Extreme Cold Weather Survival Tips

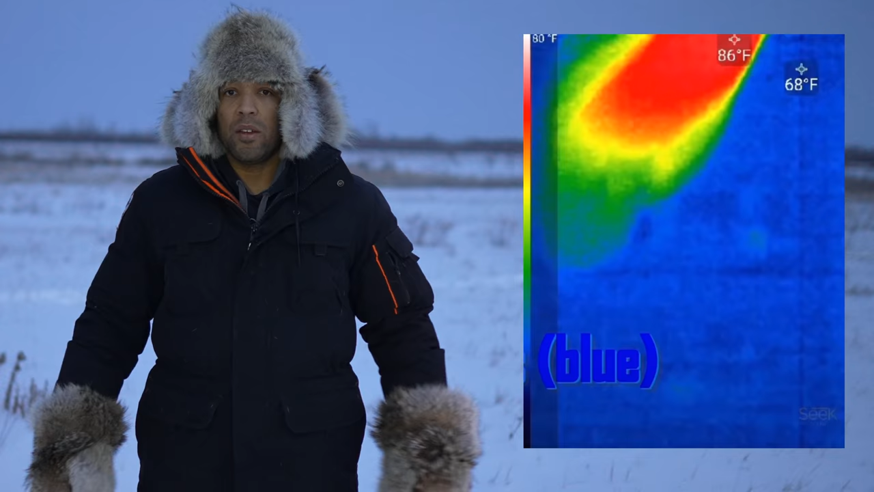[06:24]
On screen: max 86°F, min 68°F
So you're going to see some thermal images here of feet and hands.
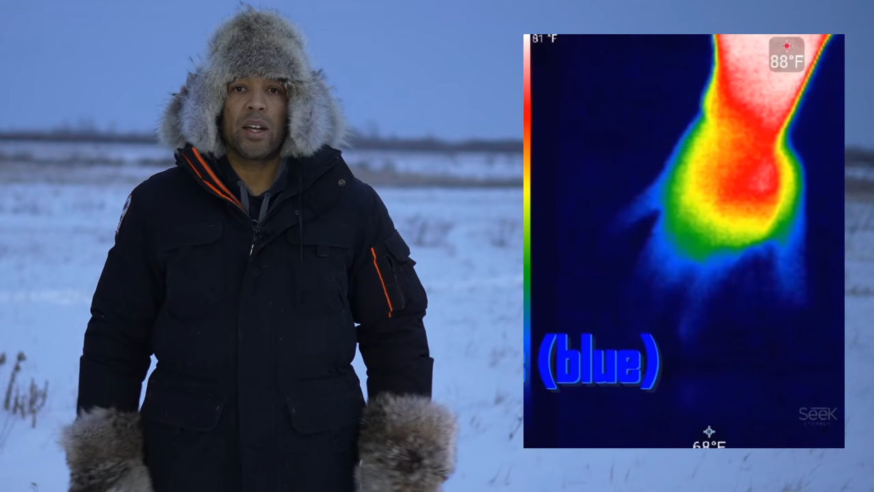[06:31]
On screen: max 88°F
And it's going to show you how little heat actually goes to your extremities, to your toes and your fingers. So it's very important that you try to find a way to keep those warm. Now, so long as your core is warm, then your body is going to keep regulating blood flow to those regions.
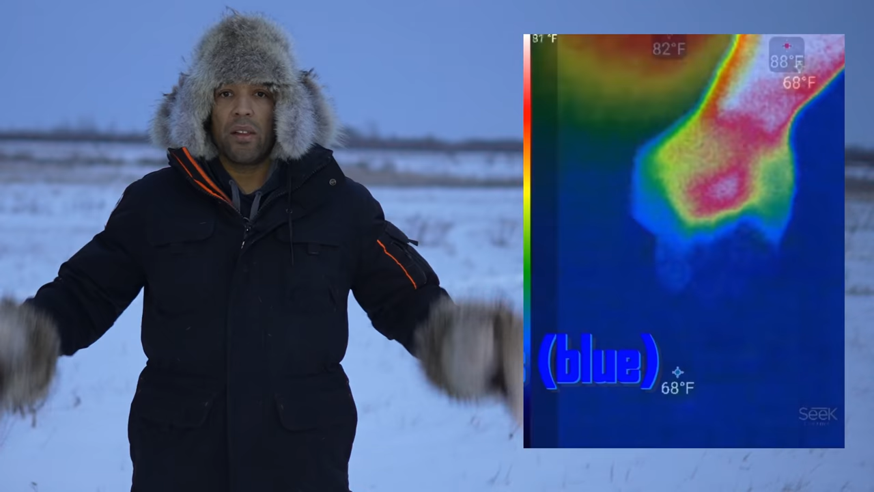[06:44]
On screen: spot 68°F, max 88°F
It's not going to vasoconstrict and try to restrict blood flow to the extremities, if that core can be warm.